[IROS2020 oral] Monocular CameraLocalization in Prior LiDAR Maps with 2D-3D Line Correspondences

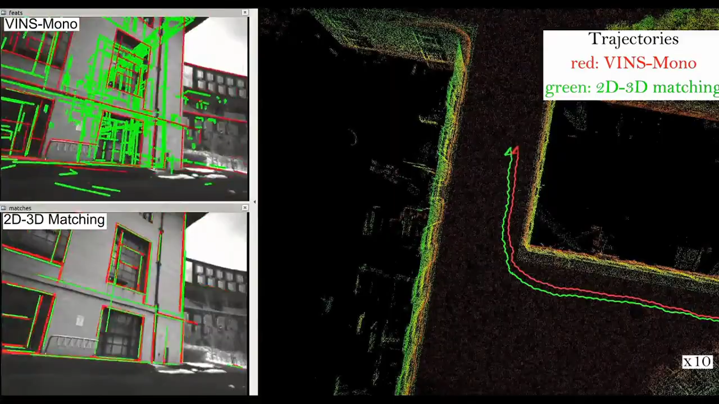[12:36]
And the 2D-3D correspondence and the 2D-3D correspondence.
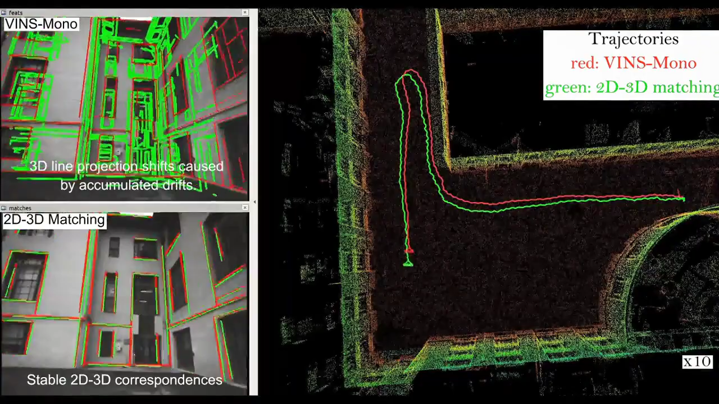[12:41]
While the odometry has a large accumulative drift when returned to the start point.
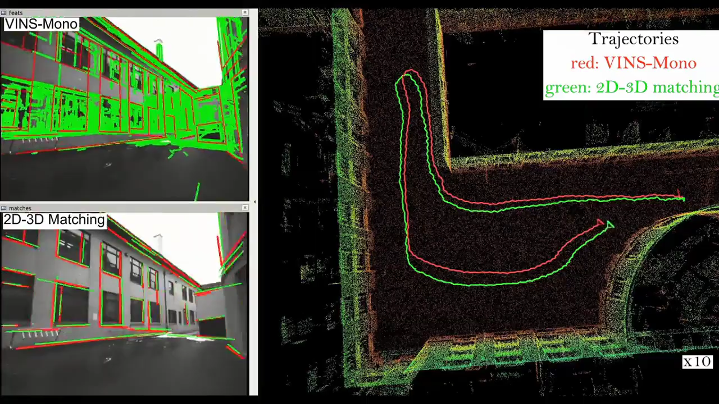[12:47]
And the localization error of wind's model is about
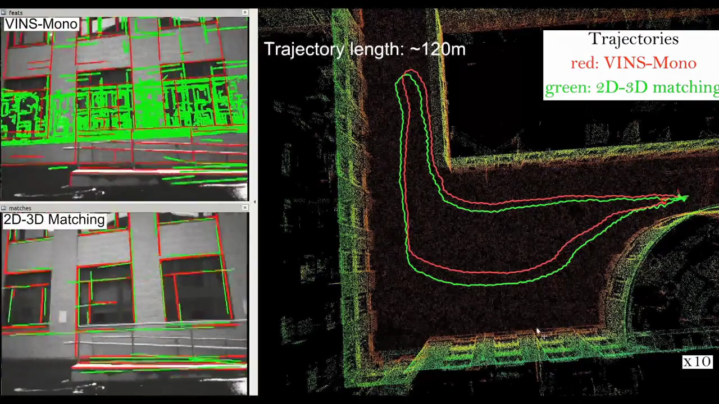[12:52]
2.1 meters but our master's have 0.1 meters. It's much smaller than the odometry.
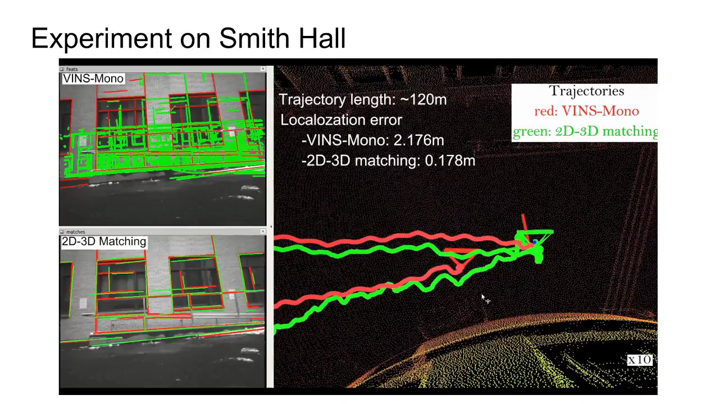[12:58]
Lastly, we analyze the 2D-3D correspondence results. The 2D-3D line alignment used R methods is much better than odometry. And in our framework, the 2D-3D line matching is very efficient since 3D line detection is offline and the 2D line detection is running almost real-time. The final 2D-3D localization framework can run at 30 to 50 Hz.